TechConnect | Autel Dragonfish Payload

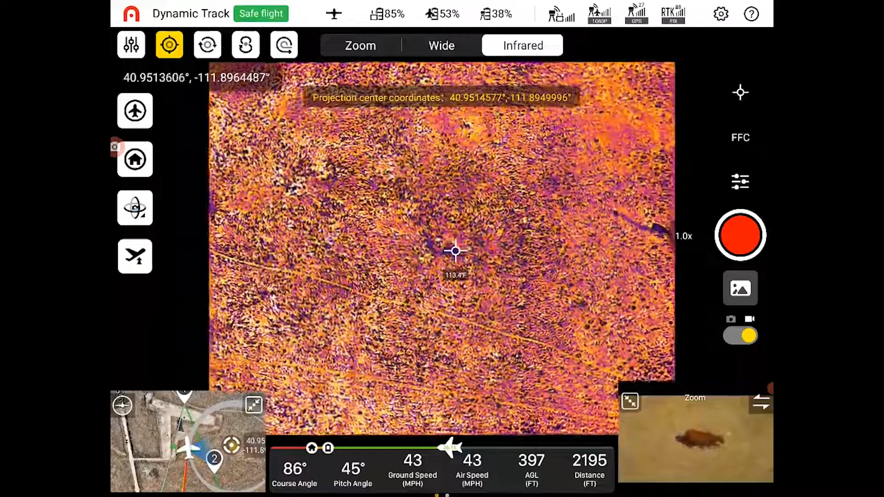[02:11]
We can see that it is giving us the temperature reading right there in the center of the screen.
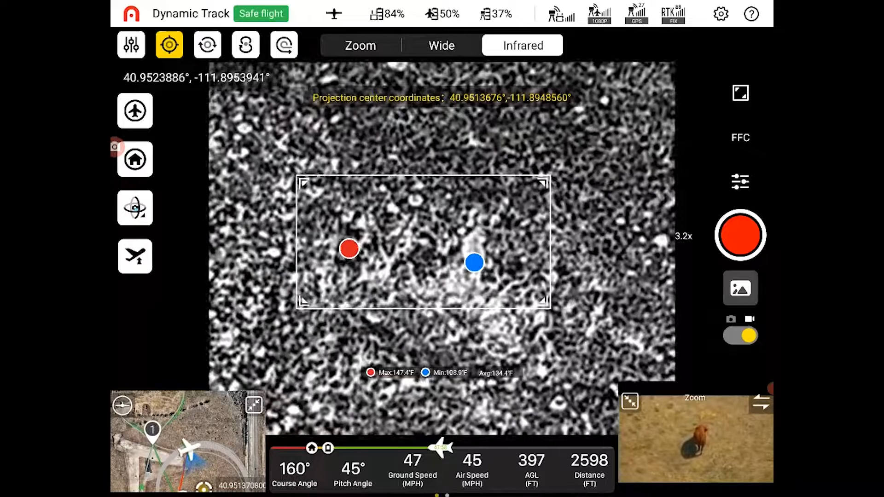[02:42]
On screen: max 147.4°F, min 108.9°F
Showing that the cow is the coldest because it is kind of hot outside. And lastly to show you the laser rangefinder function of the L20T.